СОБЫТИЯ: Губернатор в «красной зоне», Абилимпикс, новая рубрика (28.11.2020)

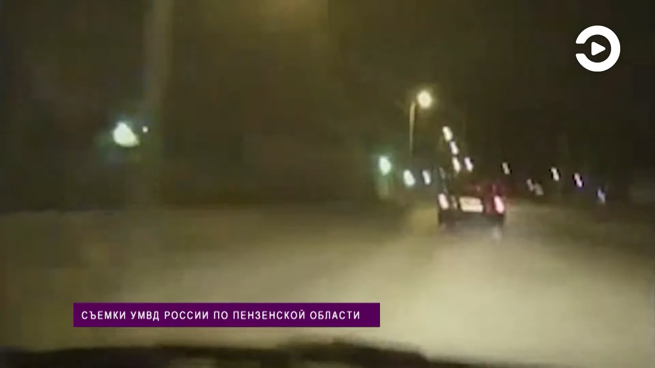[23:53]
Ни на звуки полицейской сирены, ни на требование принять вправо и остановиться водитель мчащейся по ночной пензе в Волге не реагирует. Видеорегистратор машины ГИБДД зафиксировал, как нарушитель несколько раз выезжал на встречную полосу, создавая аварийные ситуации.
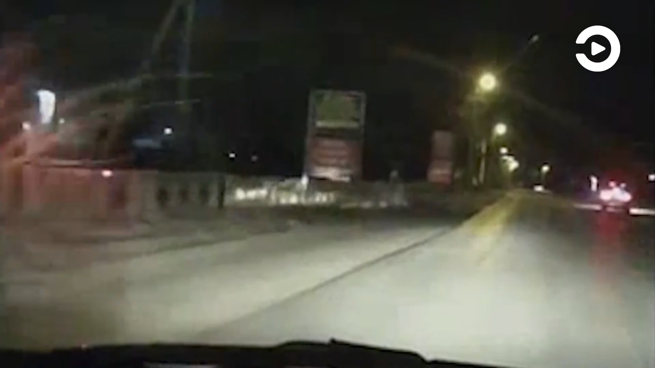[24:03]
При присоединении данной автомашины, также водитель данной автомашины допустил столкновение с автомашиной,